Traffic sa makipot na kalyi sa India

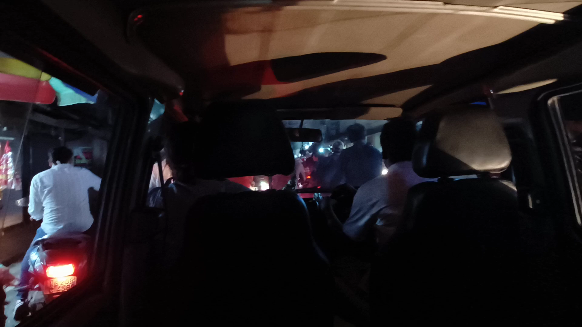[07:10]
Enjoy nyo lang yung ano, yung ingay dito, tignan nyo. Hindi sila nagtitipid ng baterya dito. Busina lang, busina. Nice lang. Yan.